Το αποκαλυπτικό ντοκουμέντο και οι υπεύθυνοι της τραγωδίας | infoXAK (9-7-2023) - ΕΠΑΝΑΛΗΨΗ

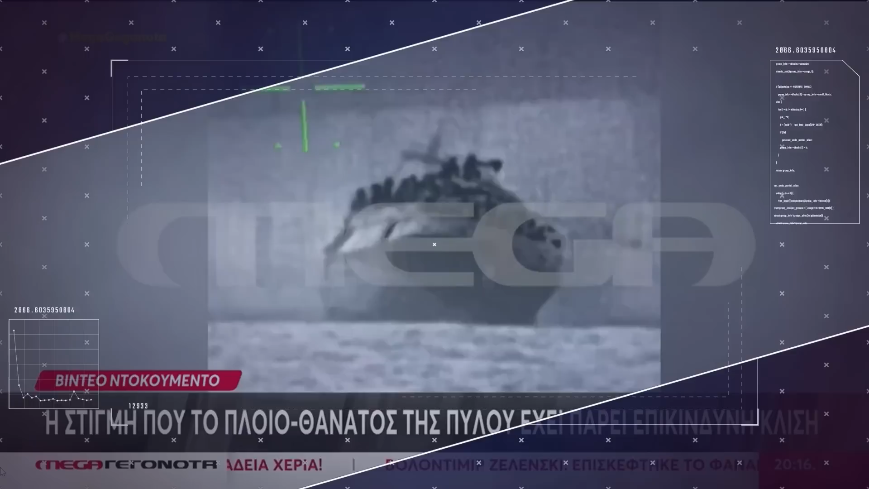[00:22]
Το βίντεο, το οποίο εξασφάλισε ο δημοσιογράφος Βασίλης Λαμπρόπουλος, αποκαλύπτει τι συνέβη και εκατοντάδες άνθρωποι πνίγηκαν στη θάλασσα. Ένα συγκλονιστικό βίντεο ντοκουμέντο που εξασφάλισε ο Βασίλης Λαμπρόπουλος από το τραγικό ναυάγιο της Πύλου. Η εικόνα είναι λίγη ώρα πριν τη βύθιση του αλλιευτικού σκάφους, τη στιγμή που προσπαθεί να προμηθευτεί τρόφιμα από δεξαμενόπλιο. Το σκάφος ταλαντεύεται λόγω της υπερφόρτωσης και της μετακίνησης των ανθρώπων πάνω στο κατάστρωμα.
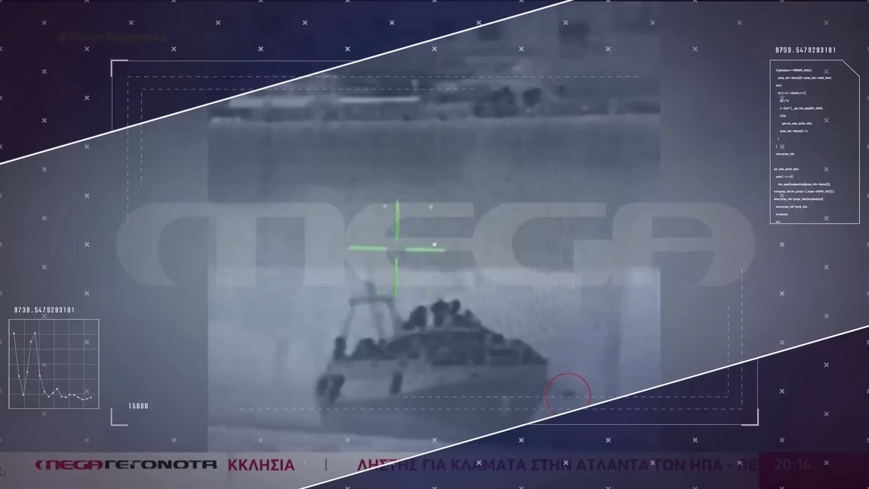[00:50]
Παίρνει επικίνδυνη κλίση προς τη μία και την άλλη πλευρά και είναι έτοιμο να βυθιστεί. Μάλιστα, φαίνεται ξεκάθαρα ένας άνθρωπος να πέφτει στη θάλασσα. Οι εικόνες καταγράφηκαν από κάμερες του λιμενικού σώματος που παρακολουθούσε τις κινήσεις του σκάφους, στο οποίο φαίνεται να επέβαιναν τουλάχιστον 700 άνθρωποι. Το λιμενικό διαψεύδει με κατηγορηματικό τρόπο ότι δεν έγινε προσπάθεια δημιούργησης του σκάφους, όπως αναφέρουν τα ξένα μέσα ενημέρωσης, και σημειώνει πως το συγκεκριμένο βίντεο αποδεικνύει πόσο ασταθές ήταν το πλοίο λόγω των υπεράριθμων επιβατών.
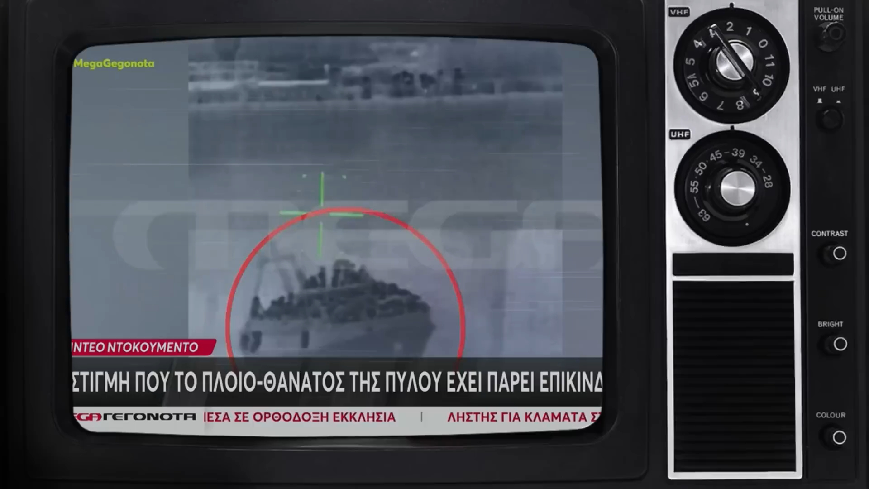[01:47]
Το βίντεο αυτό είναι λίγες ώρες πριν την μοιραία ανατροπή και βύθιση του πλοίου,
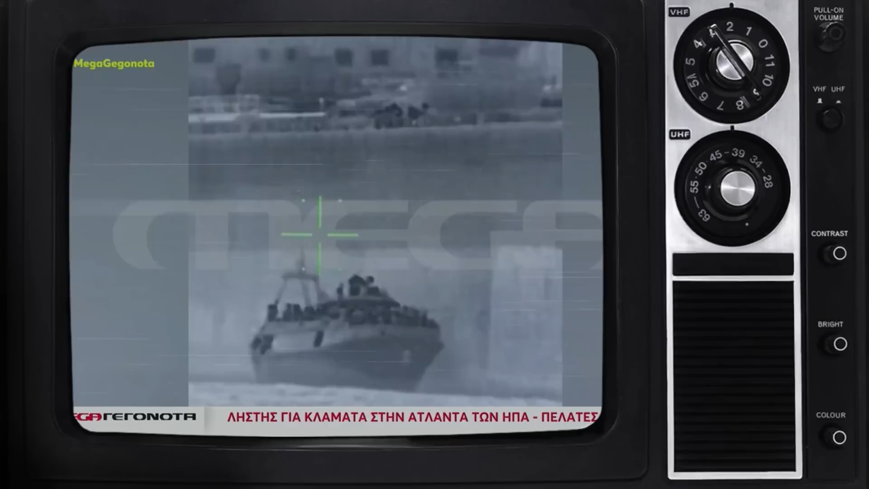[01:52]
ενώ επιχειρεί να λάβει τρόφιμα από τάνκερ. Στο οπτικό αυτό υλικό αποτυπώνονται με ενδεικτική ακρίβεια οι κλειδονισμοί και η αστάθεια του σκάφους των δουλεμπόρων,
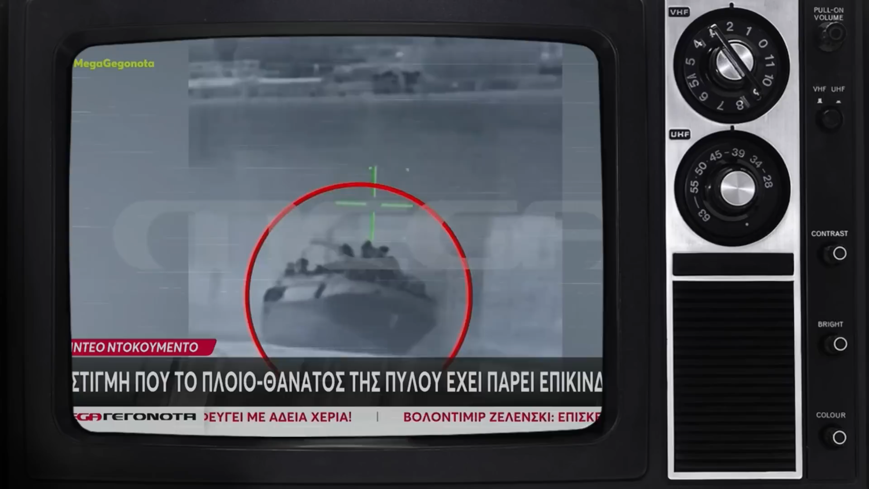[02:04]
λόγω ακριβώς της υπερφόρτωσης και της μετακίνησης των επιβατών, των εκατοντάδων επιβατών. Και όπου λόγω της εφιαλτικής κλίσης που παίρνει το δουλεμπορικό, σχεδόν οι επιβάτες που κάθονται στην έξω πλευρά, που έχουν στηβαχτεί στην έξω πλευρά, σχεδόν ακουμπούν στη θάλασσα.
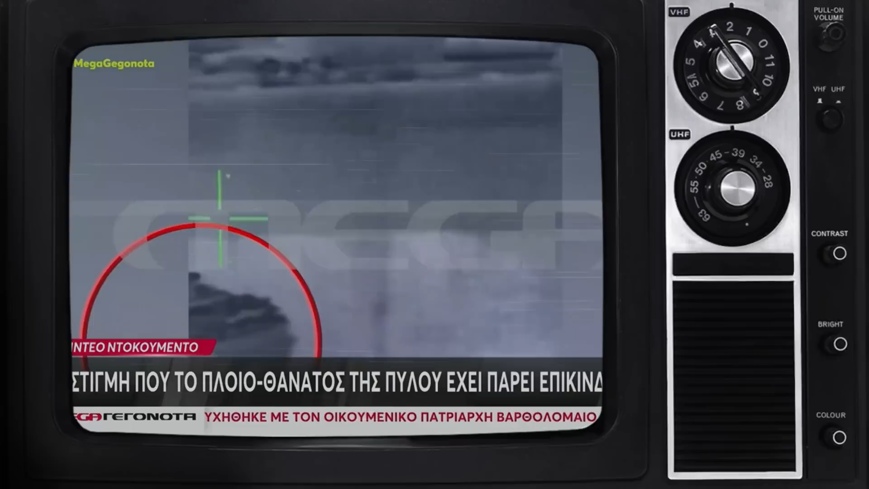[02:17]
Δείγμα δηλαδή πόσο ευάλωτη ήταν η ευστάθεια του πλοίου λόγω ακριβώς αυτού του τεράστιου ανθρώπινου φορτίου, όπως λέγεται.